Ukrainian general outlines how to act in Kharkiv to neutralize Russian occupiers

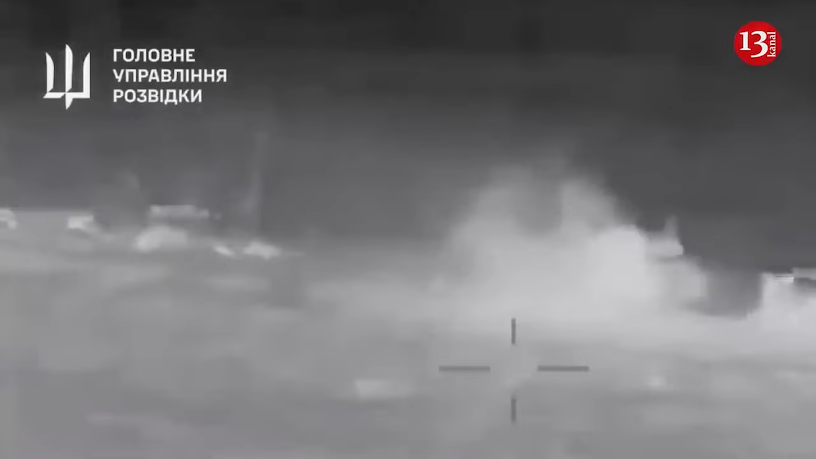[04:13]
near the Kirsch strait attacked the Black Sea Fleet patrol ship Sergei Kotov
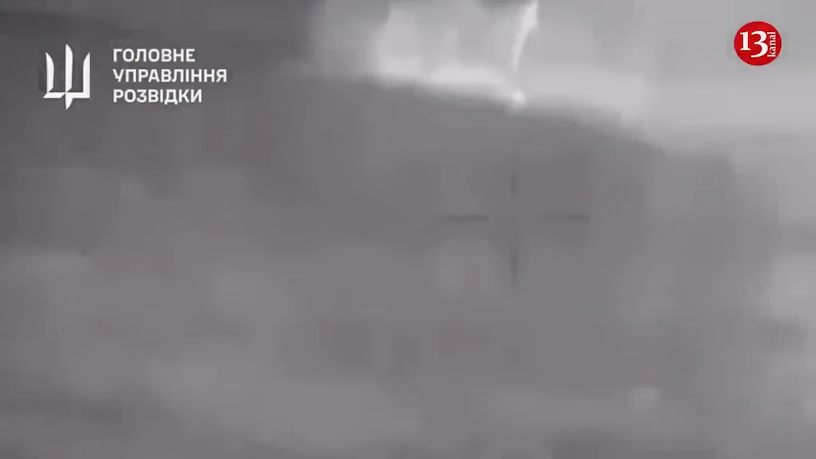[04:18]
as a result of the attack by Magura V5 maritime drones the ship was eliminated
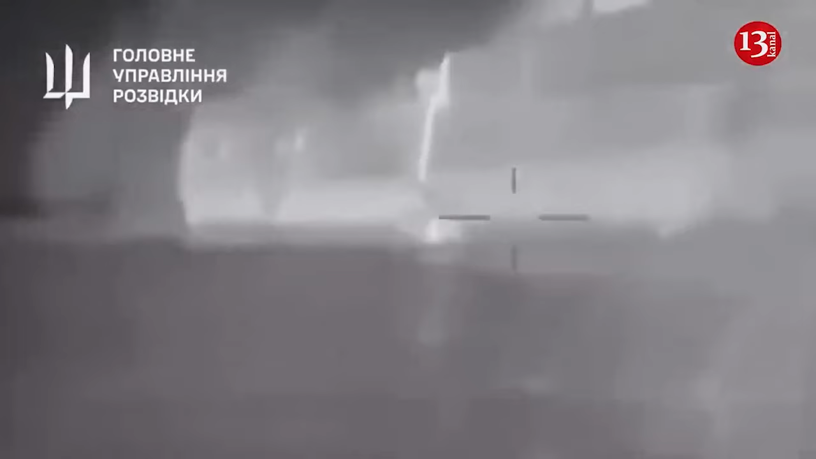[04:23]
this is the third Russian Black Sea Fleet vessel to sink in the last five weeks
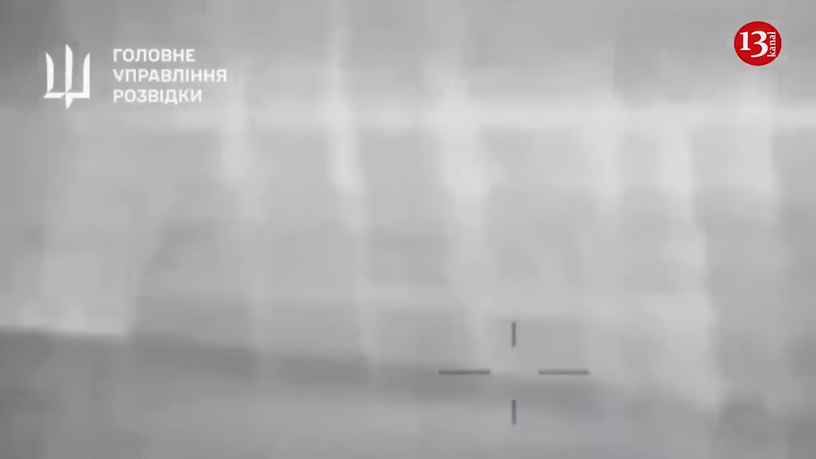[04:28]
following a series